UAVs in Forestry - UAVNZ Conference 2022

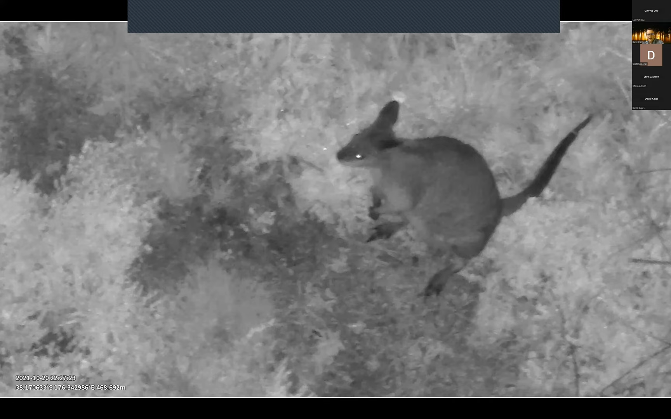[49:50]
and certainly in the North Island, they're actually quite small. They're not much bigger than a large possum, really. And so thermal alone is quite tricky in terms of species identification. So what you can see on the right-hand side is your typical sort of thermal view from a drone.
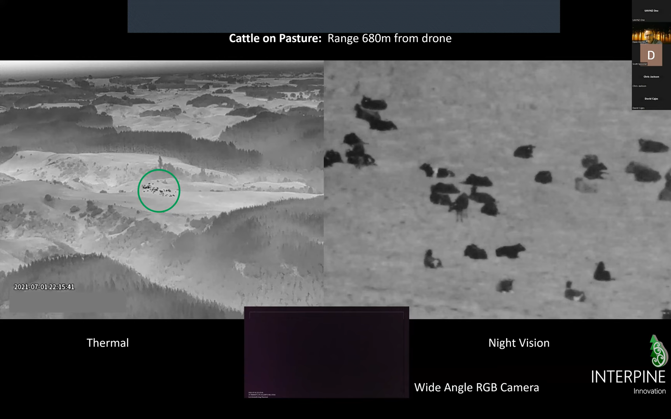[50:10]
But looking on the right-hand side, you can see that you've got that optical zoom night vision working with an IR illuminator. And that's out around that 600-700 meters there, seeing those cattle in the paddock.
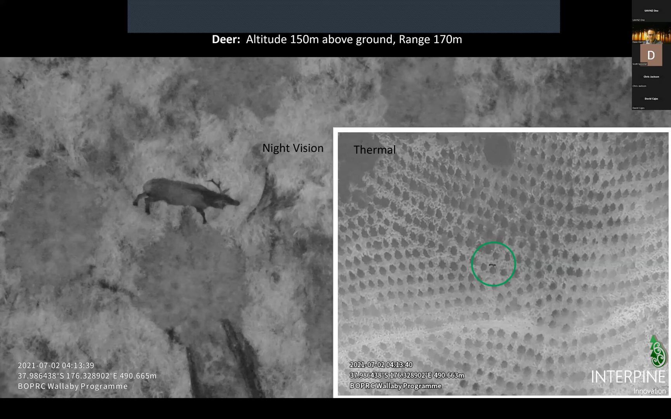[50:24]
So putting these two together allows that pest control operation to be much more effective, and particularly around species ID. You can see a small deer just sitting under a tree there. And again, very easy to observe those without
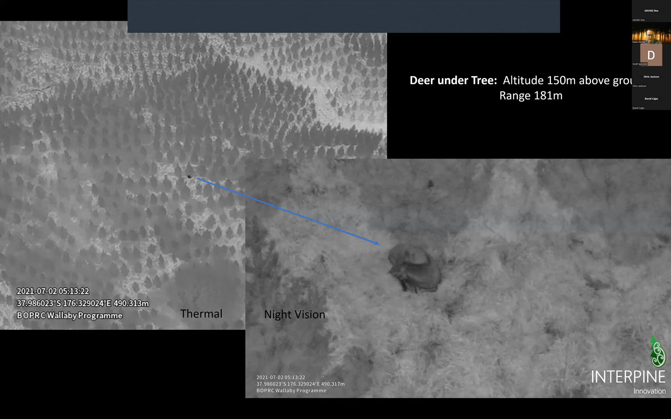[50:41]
getting the drones too close to those animals, and being able to zoom in with that night vision combined with the IR illuminator.
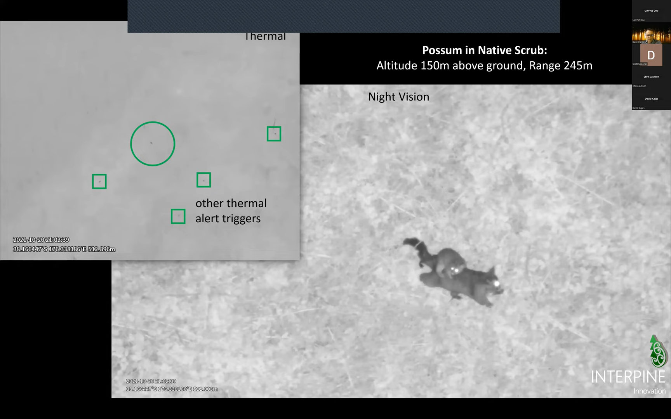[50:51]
You see some pretty cool things out there, to be fair. And so, yeah, pretty neat seeing those little critters getting around the forest.
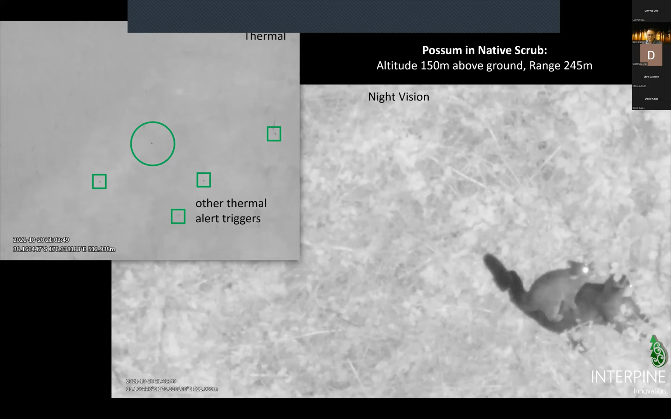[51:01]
And of course, in this case, our target species are these wallabies.
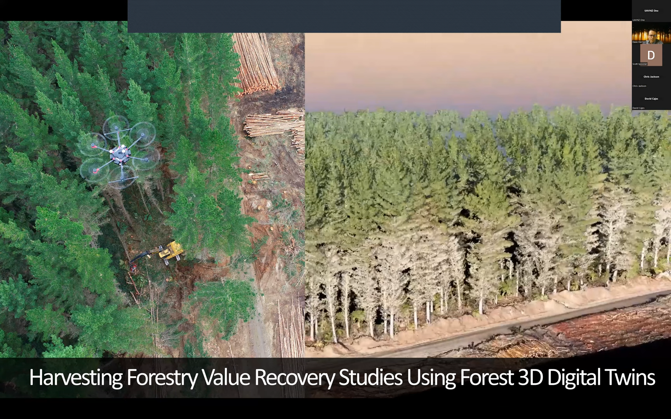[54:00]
you get detailed point clouds from the drones flying. And of course, we can measure each of those trees and give them heights, etc.
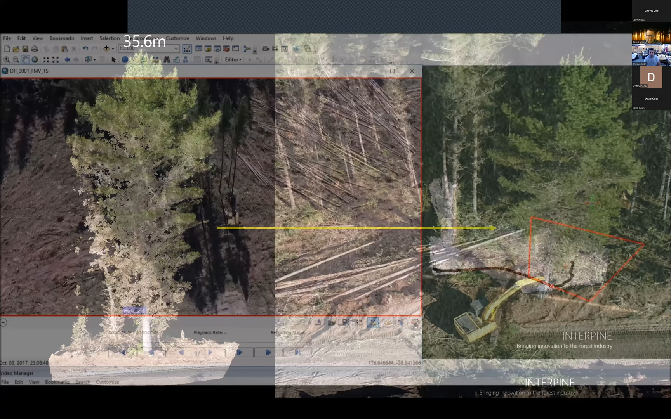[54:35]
And we can simply sit here and we can watch using the Esri full motion video tool set. And we can sit here and monitor that harvesting operation.